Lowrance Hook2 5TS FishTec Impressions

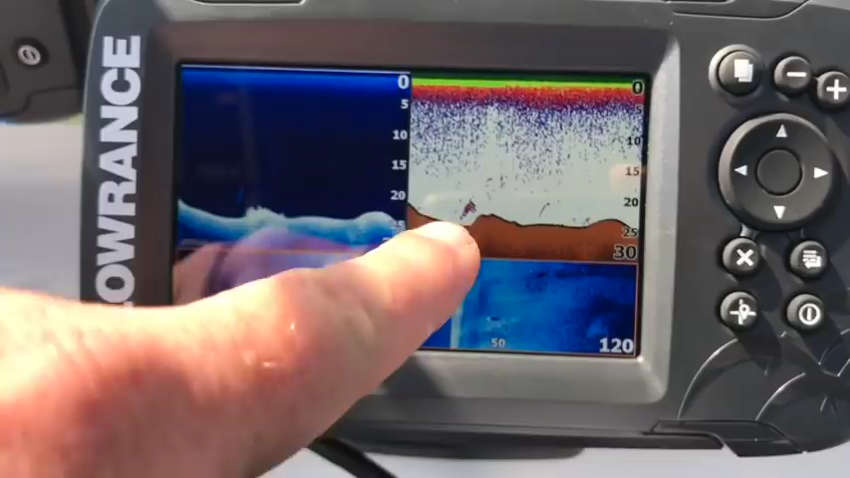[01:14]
screen like like this the sonar is fine I don't have a problem with the sonar at all you can see over there there's some fish there you can see it on the down scan as clear as day the down scan and the side scan is incredibly sharp I must admit you know when I saw the length of their transducer I suspected that we would get some great resolution
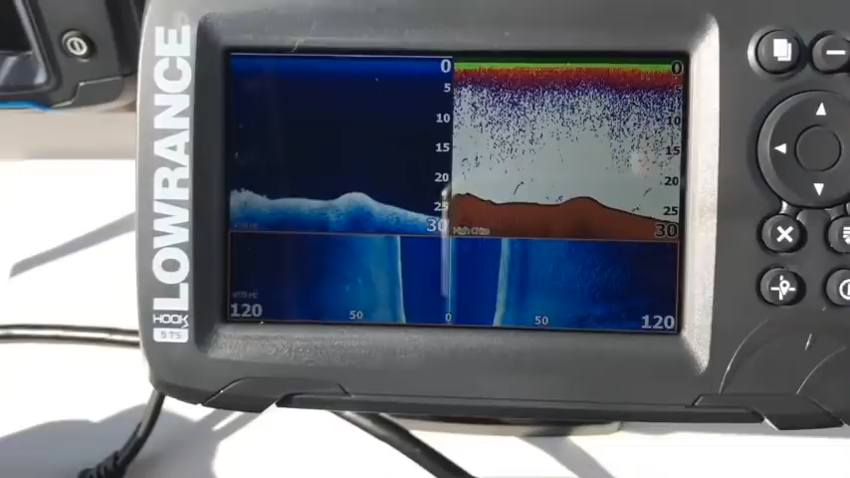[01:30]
but I didn't expect it to be this good I must be honest
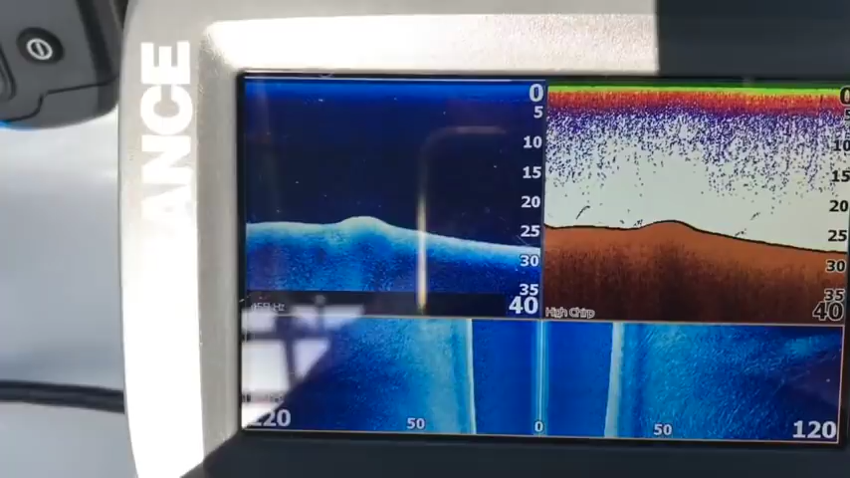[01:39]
this side scan is phenomenal it's very very good I can tell you now the
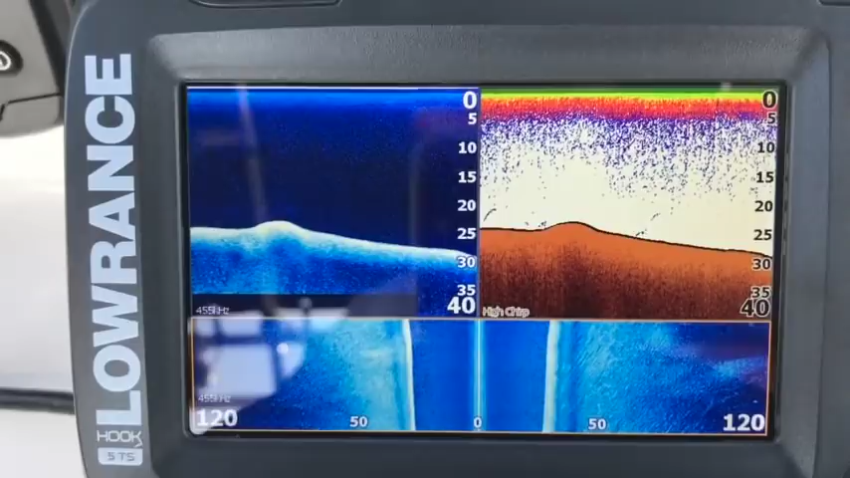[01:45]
quality of this side scan will match up 100% with the total scan
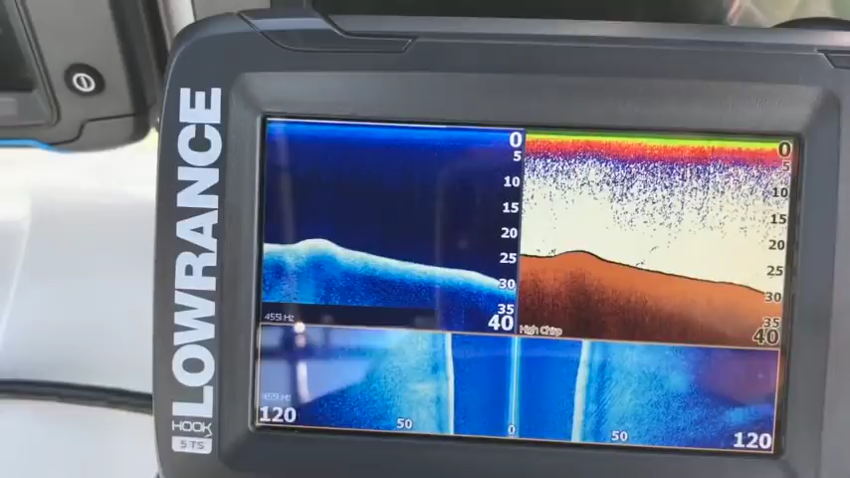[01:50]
let's just get through some rocks here okay I'm going through a little bit of a quiet area there's
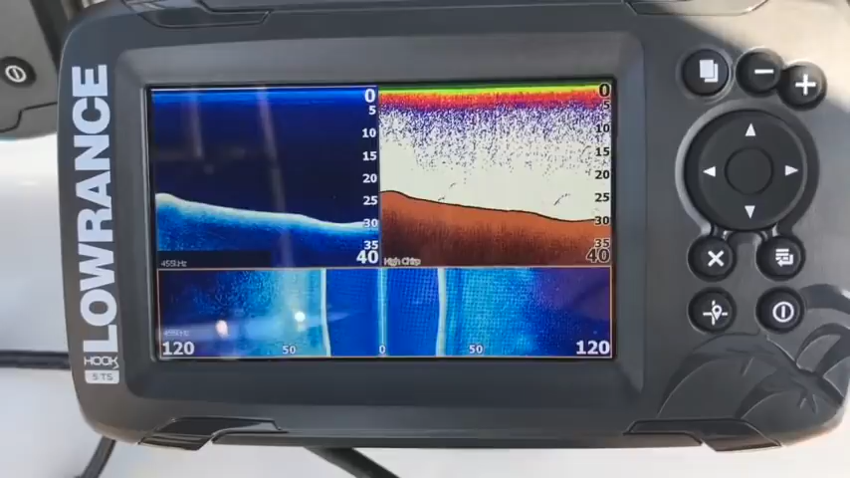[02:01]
not too much here not anything too interesting here let's see how it does you know guys this is a completely different animal to that
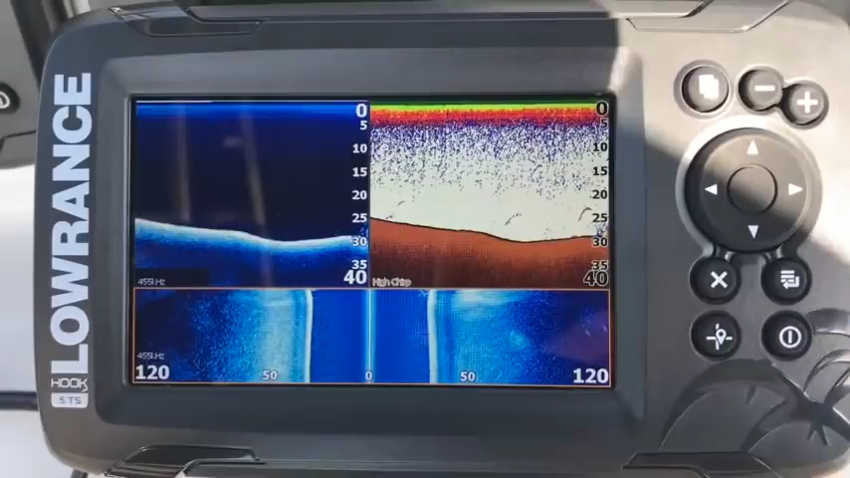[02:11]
hook 2 4x that we tried earlier this is completely different you can see there's some brush there there's some fish near it you're coming up to some rocks here yeah jeez guys the the side scan and the down scan on this is incredibly sharp this is a fantastic job I can't fault the sonar the sonar the sonar looks fine to me I've got the transducer slightly
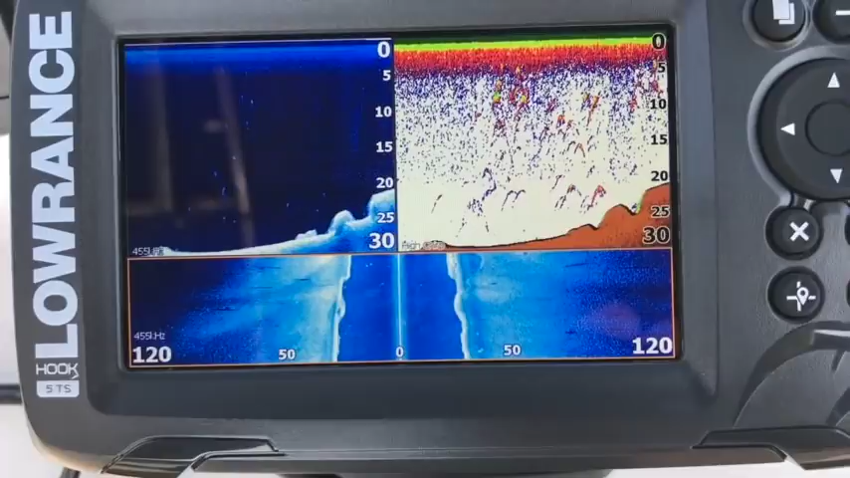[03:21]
yeah this is where the guy should be carp fishing now fantastic detail really really nice clear crisp side scan crisp sharp down scan very very nice just do one more pass over this little channel here with the rocks now guys as you can see this is the uh uh lurence hook two five triple shot
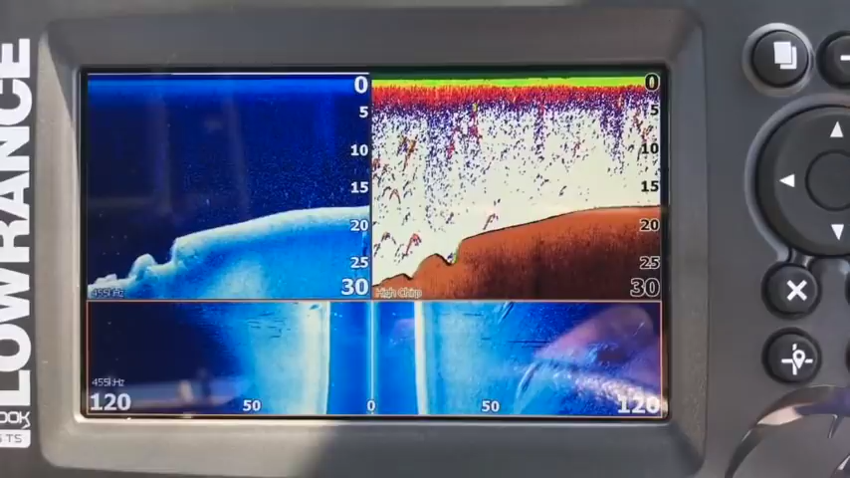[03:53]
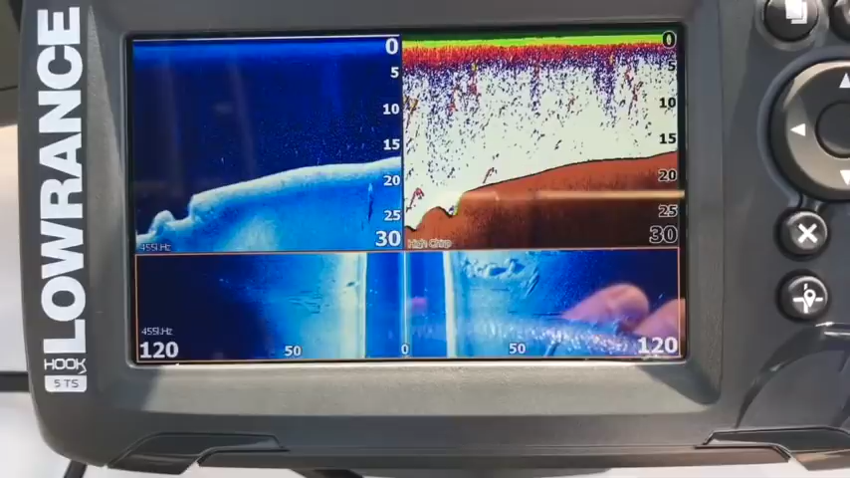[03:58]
here we go over the rocks look how clear those rocks are there crystal crystal clear
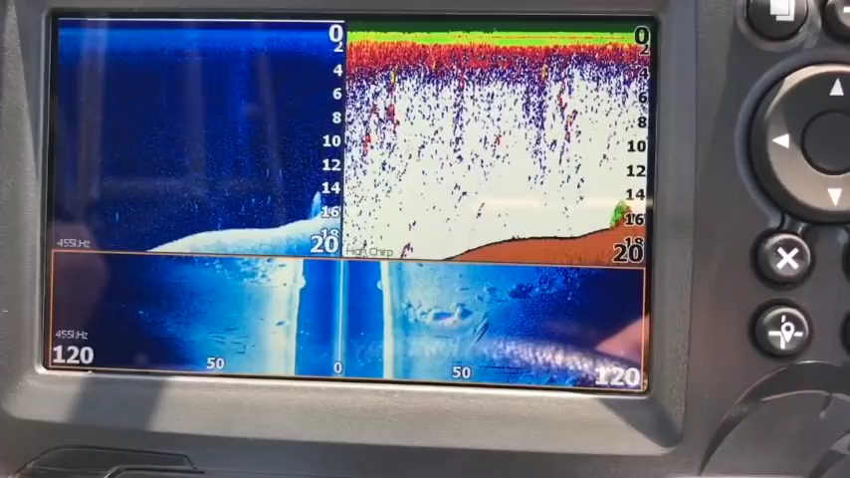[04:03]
guys you know from an economy perspective trying to save a little bit of money here i'll tell you what you are not skimping on side scan or down scan here
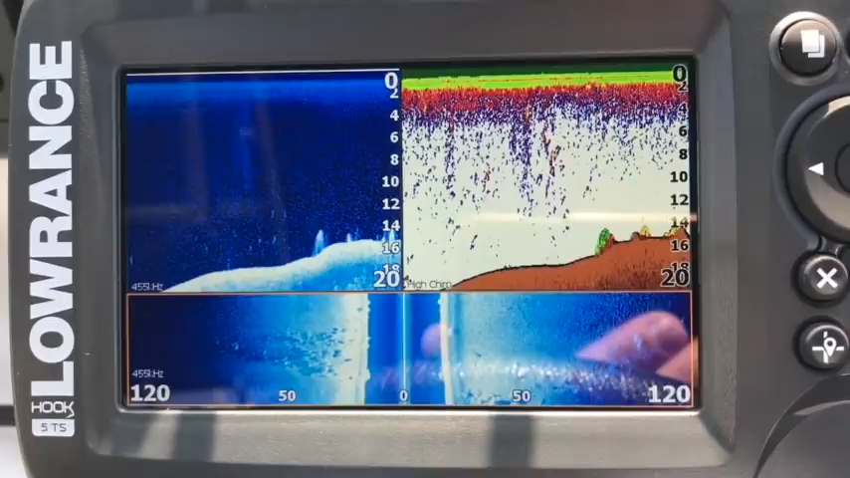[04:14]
you know if you go back to the old uh hds generation two touch with the uh hd structure scan i can tell you this is exactly the same if not a hair better so yeah let's let's give
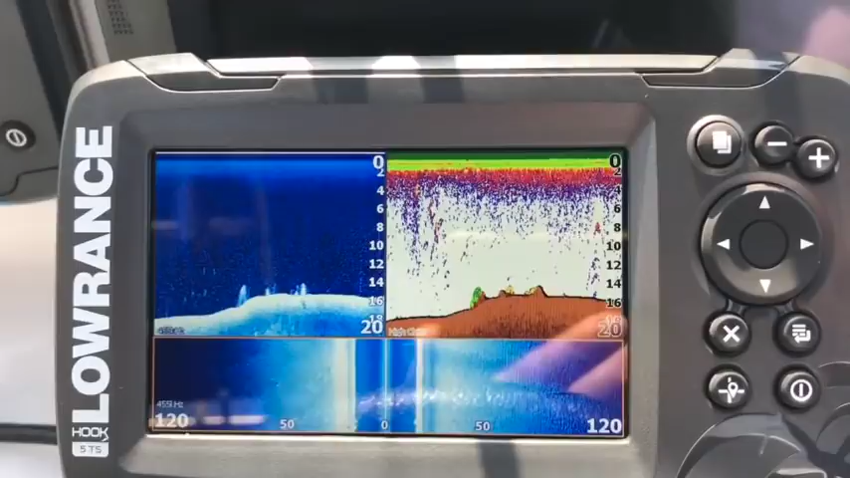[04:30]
the hook two five triple shot a 10 out of 10 great great sonar great down scan great side scan great job